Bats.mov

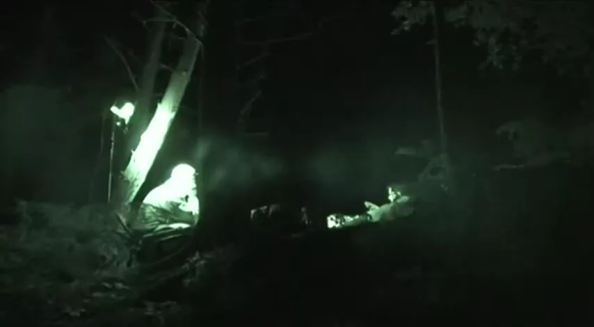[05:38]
Then the bat detector crackles into life and we have the first sign that bats are about.
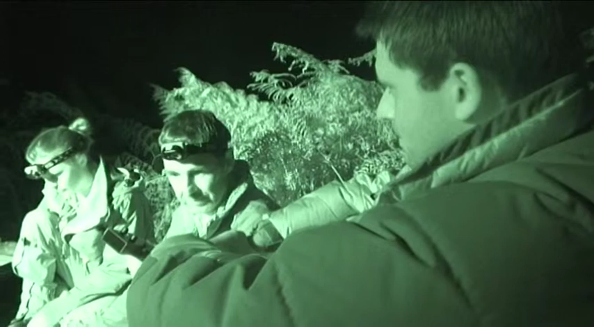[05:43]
What's that? So that's one of our first arrivals. Is that quite close then?
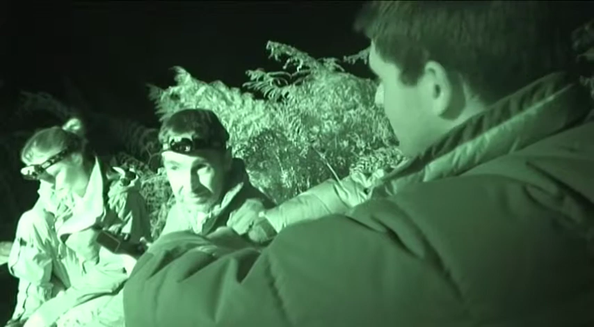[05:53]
It's within 10 metres, so he's pretty close to the cave entrance and hopefully to the traps.
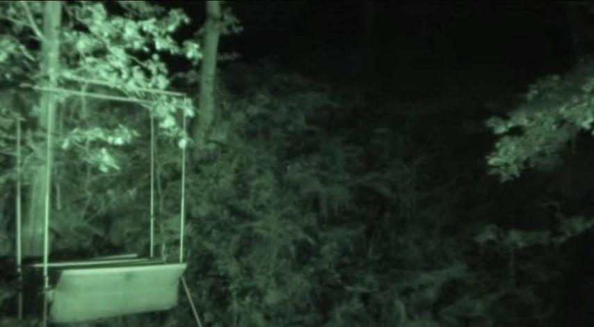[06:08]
We start to see bats shooting across the clearing and eventually the trap makes its first catch.
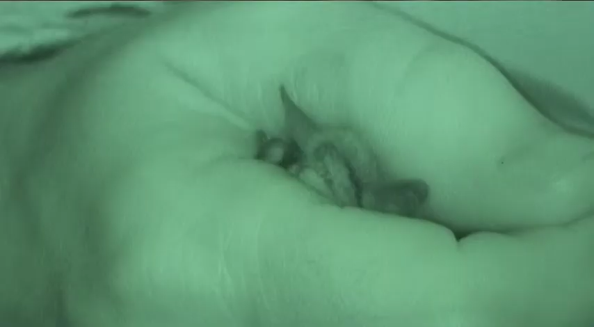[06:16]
So what's this? This is a natural bat. So this is the species that's most common when we come to these sites. Can we tell whether it's male or female?
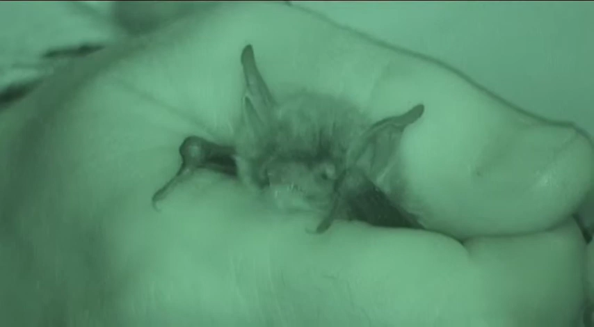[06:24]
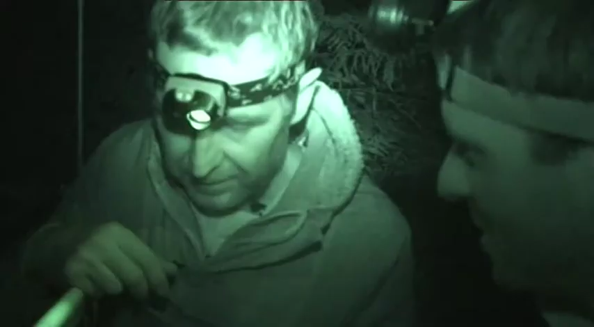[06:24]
We can. We'll just roll him over.
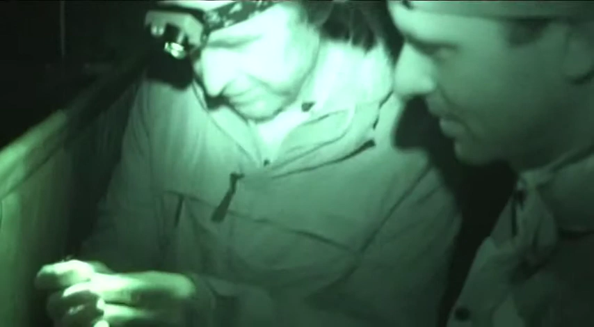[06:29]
Unlike some mammals, bats are very well endowed. And there you go. Not shy. Not shy.
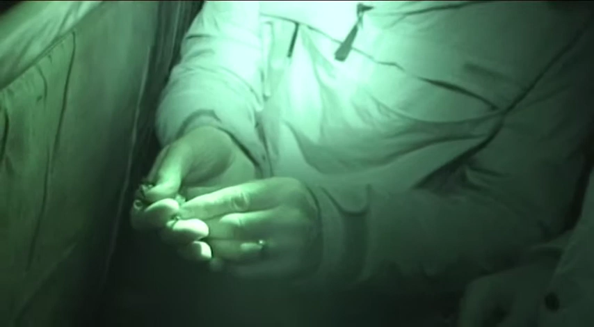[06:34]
He's a male. Right. Which is what we'd expect. We'd expect 70-80% of the bats to be males at one of these events.
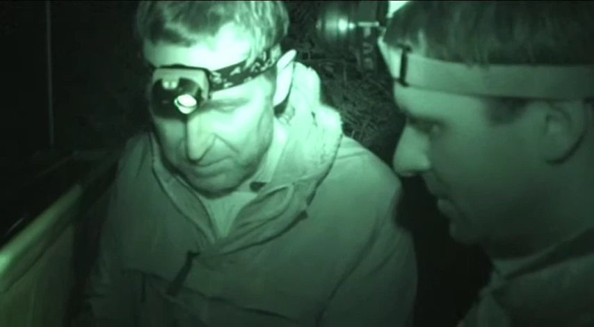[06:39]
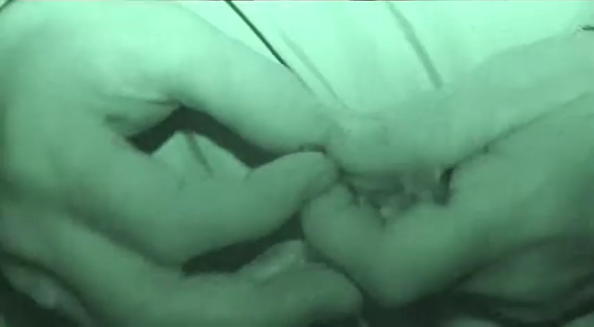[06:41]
This is an animal with,
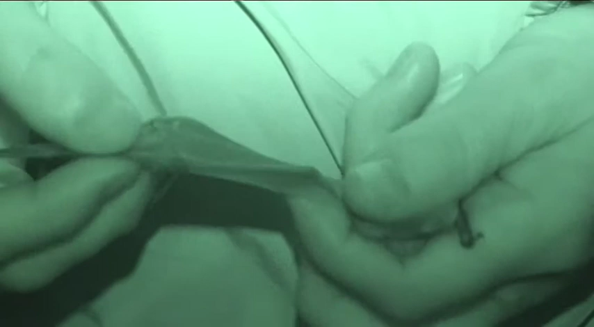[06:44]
although it looks odd when you first get it, it's basically the same limb as us.
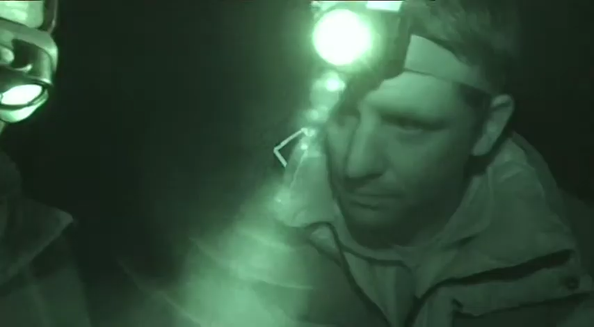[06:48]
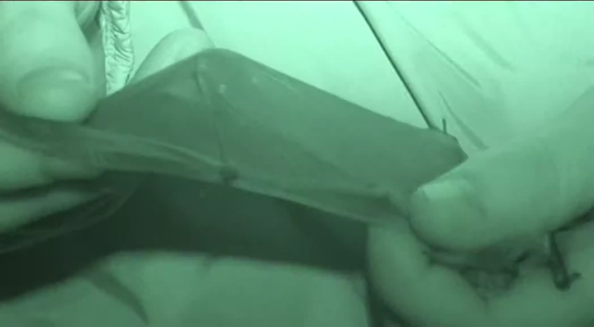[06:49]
There's its upper arm. There's the forearm there. That's its thumb.
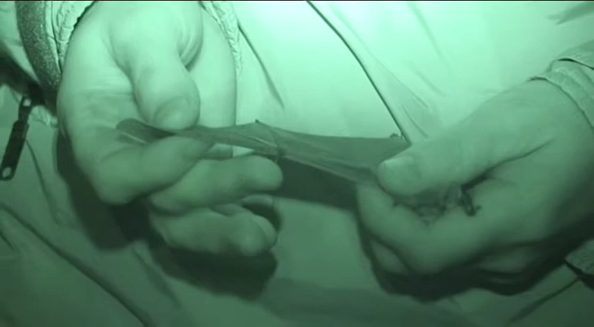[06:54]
The second and third fingers are at the front edge of the wing there.
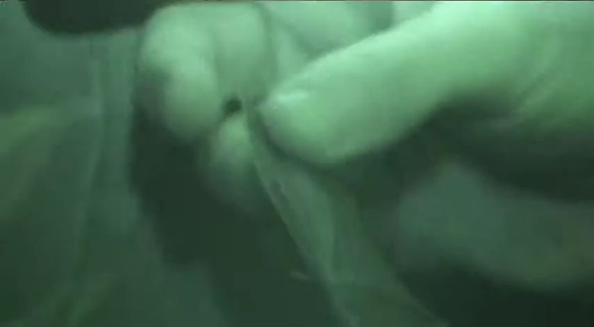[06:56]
And that's the fourth finger. And that's the fifth finger.
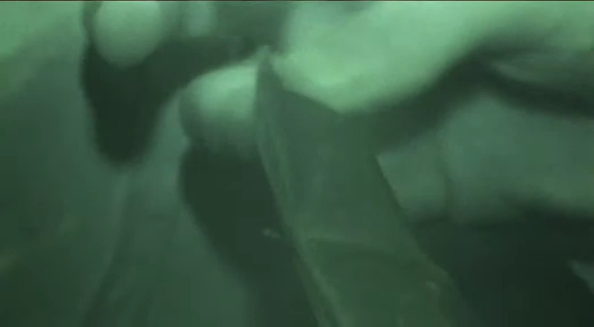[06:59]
And does it actually use those? And this is where it's clinging on here.
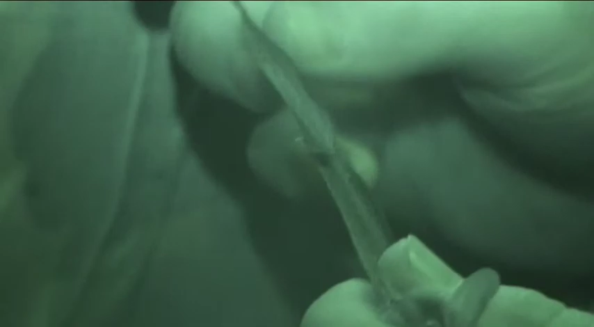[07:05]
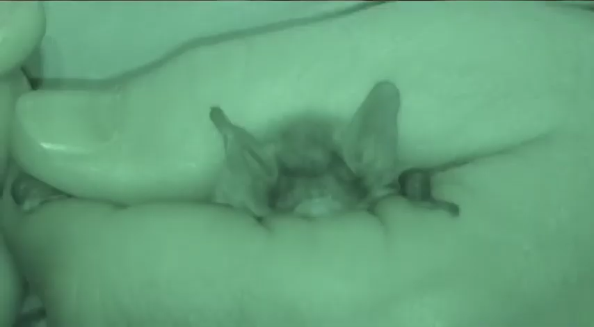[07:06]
It uses its thumb for hanging and for hanging onto things and for climbing around and for grooming.
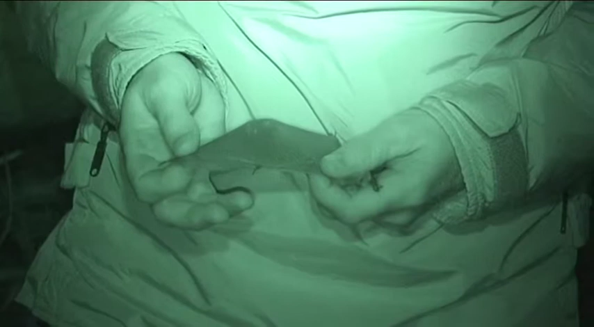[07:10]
The rest of the fingers are completely enclosed in the wing and they're just for flight.
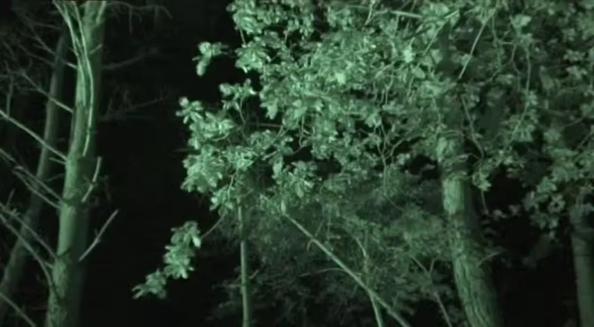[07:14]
More bats begin to arrive and start chasing each other. This is what they call swarming.
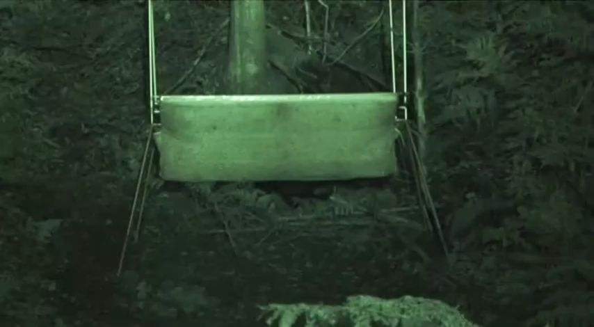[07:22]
What exactly are they doing when they appear to be dog fighting through the air?